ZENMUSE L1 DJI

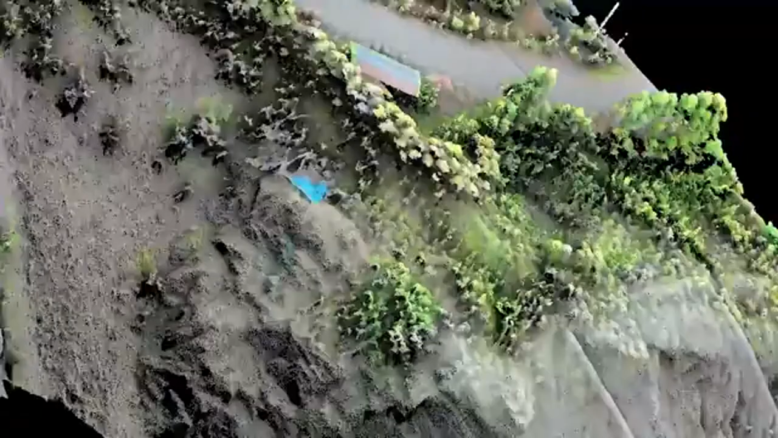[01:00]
fusion of lidar and RGB data produces
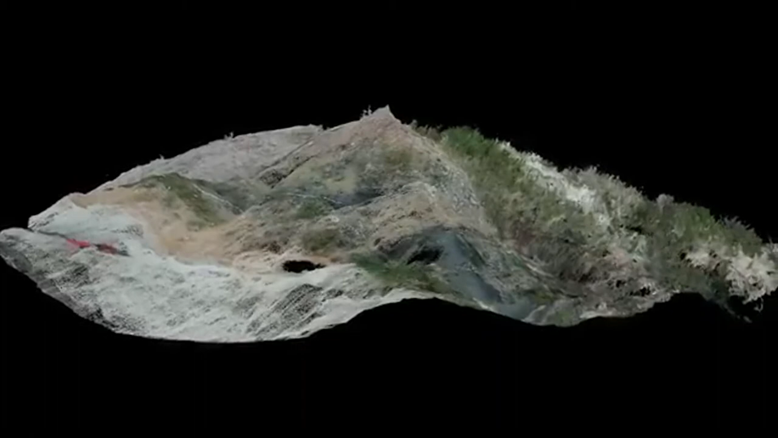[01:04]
effective true color
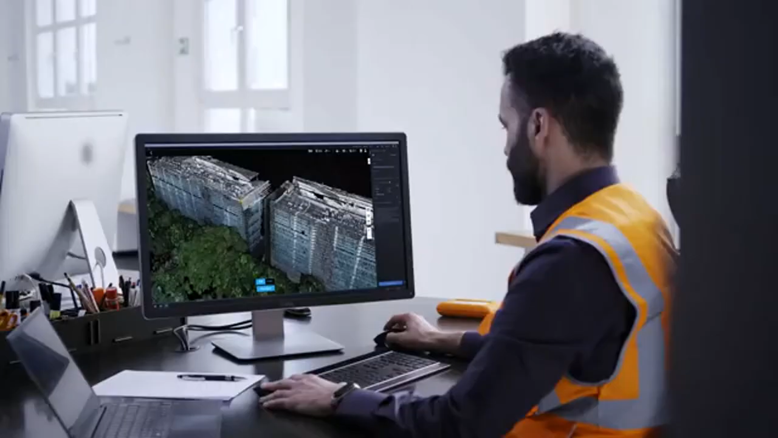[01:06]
high-density point clouds at the centimeter accurate level
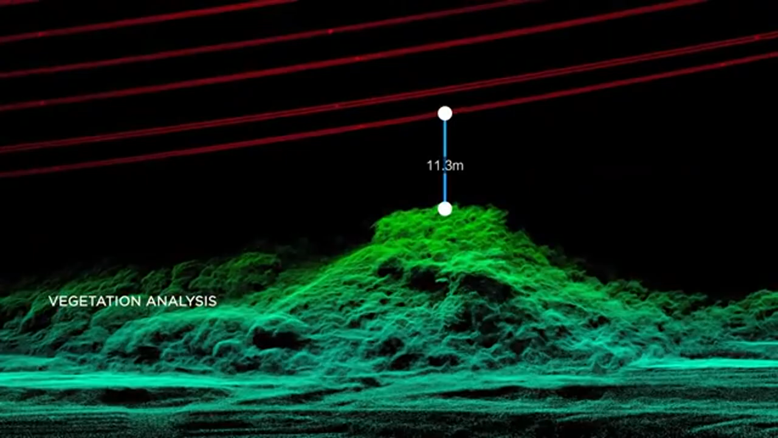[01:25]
in heavily foliaged areas its multi-return capability can
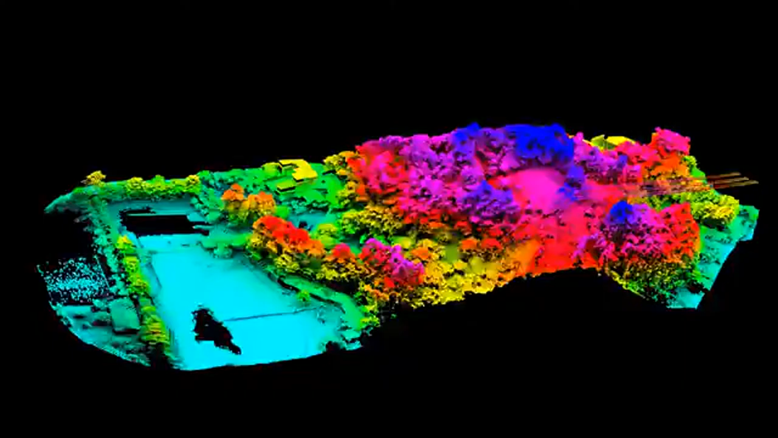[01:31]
penetrate vegetation canopies and capture point cloud data
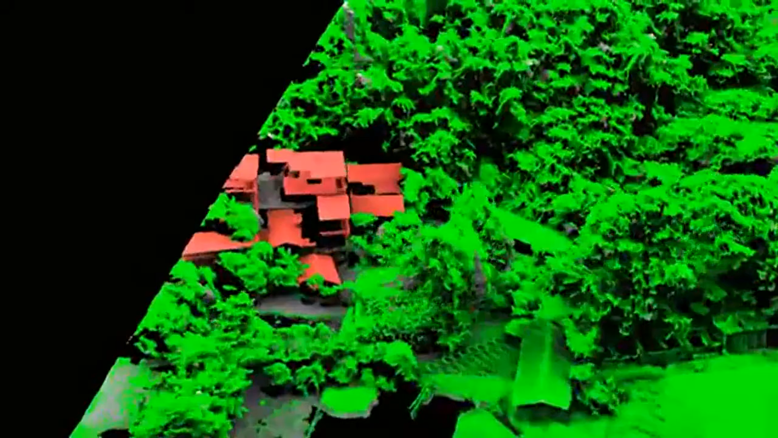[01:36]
of ground features as well as bare earth extract the vegetation point cloud
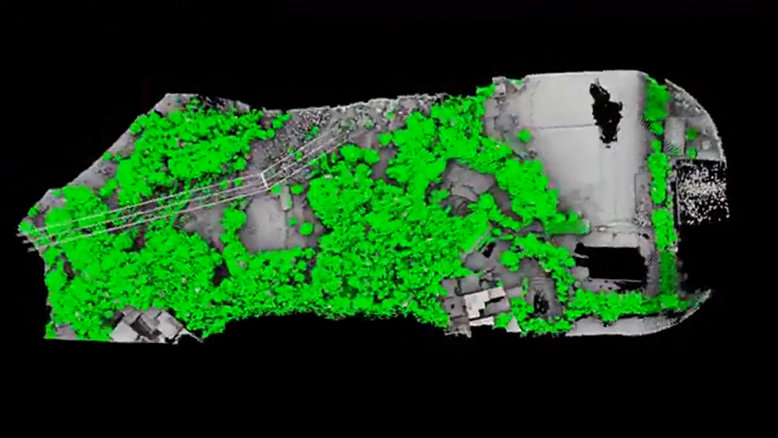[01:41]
to acquire information such as tree count canopy width and height
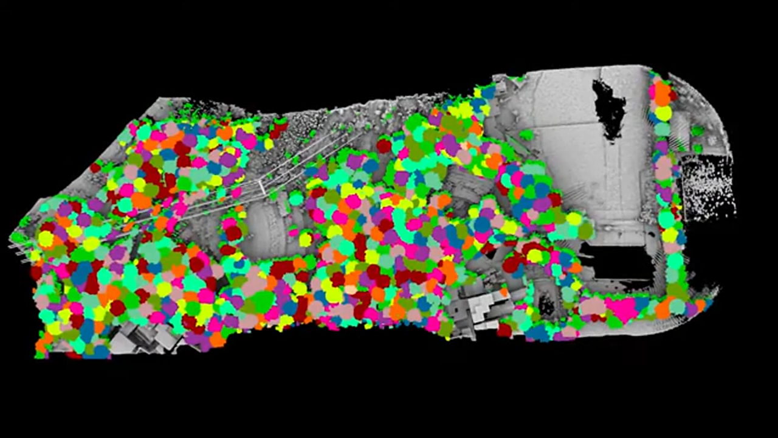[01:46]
the remaining ground surface data can then be used to
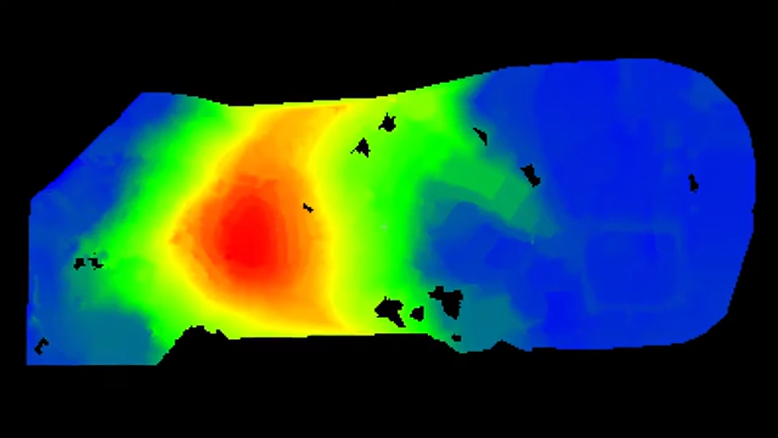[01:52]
generate highly accurate digital elevation models for topographic maps